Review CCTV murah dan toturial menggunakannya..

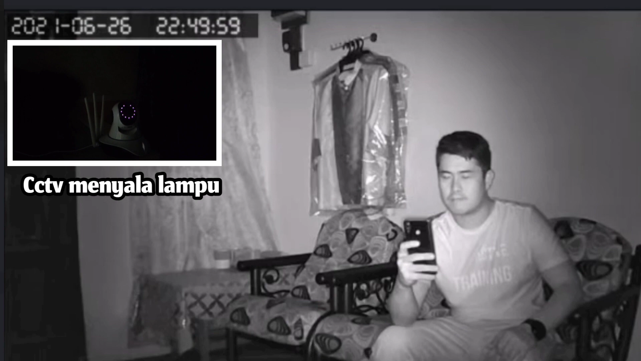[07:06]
Ok, untuk night mode so far clear juga sebab dia ada lampu merah yang menyala dekat dia punya kamera dia.